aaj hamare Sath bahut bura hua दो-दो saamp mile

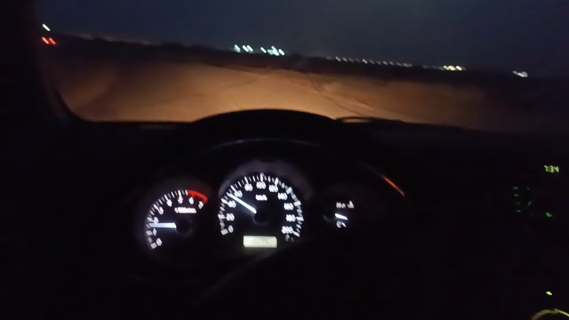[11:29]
तो अभी बस जा रहा हूँ ये जी आ गया मेन रोड हमारा यही पक्का
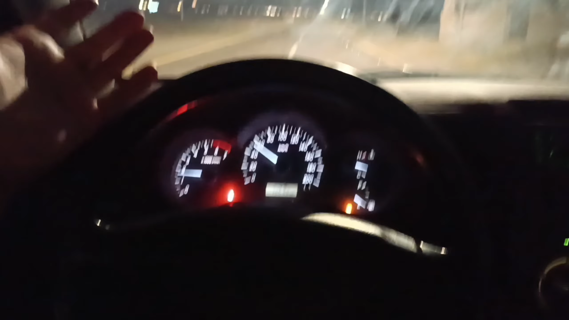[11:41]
एक रोड है और लाइटिंग लगी हुई है माशाल्लाह देखें यहाँ पे रोड के ऊपर लाइटिंग लगी हुई है और हमारे पास उधर लाइट ही नहीं है ये सारी रात चलती रहेगी सुबह जाके बंद होगी वो भी